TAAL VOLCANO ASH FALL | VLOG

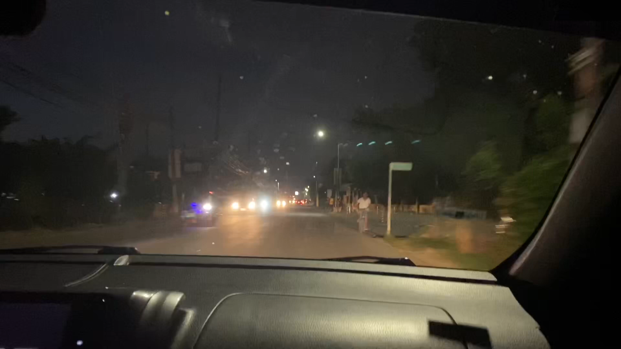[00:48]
Parang may foggy-foggy na yung road. Tapos, yan yung mga
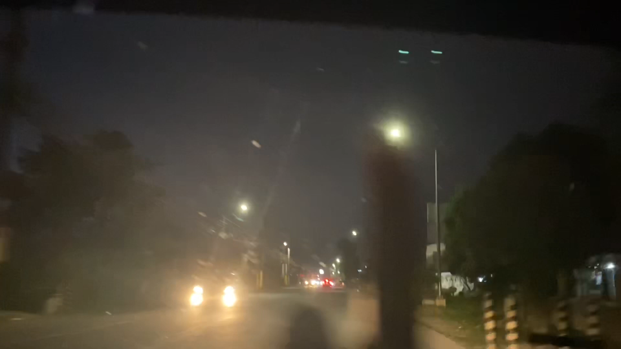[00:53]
spots na parang ano, naputik. Meron na rin si lipstick ko. Yung ashfall. Hala, ay makita mo yung parang mga fog. I think yun na yun, daddy.
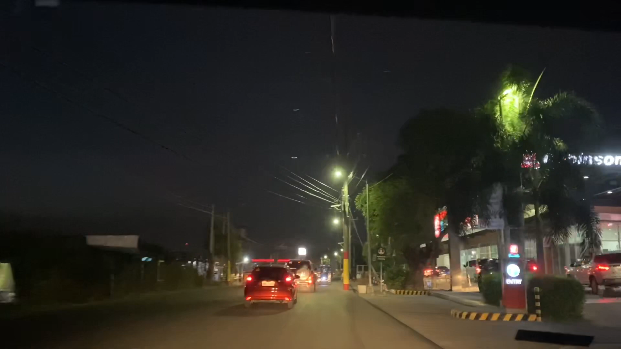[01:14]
Try natin dito maghanap ng mask sa Townville.